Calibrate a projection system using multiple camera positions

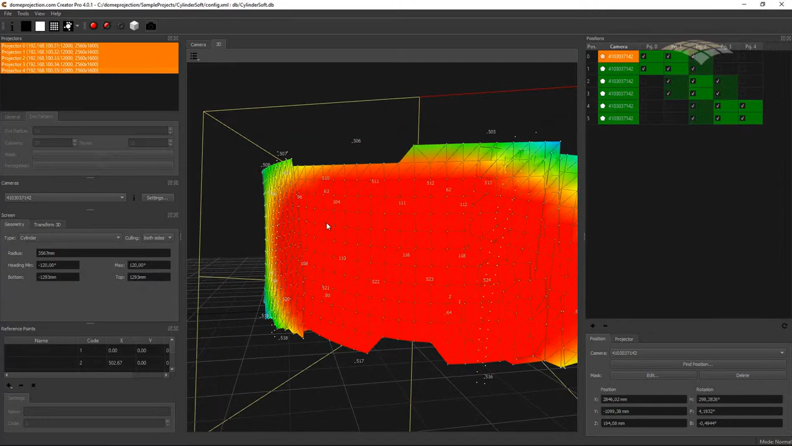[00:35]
Also if we want to capture irregular screen shapes that are not perfect for example fabric screens we need to capture the screen from different camera angles to reconstruct the actual screen shape.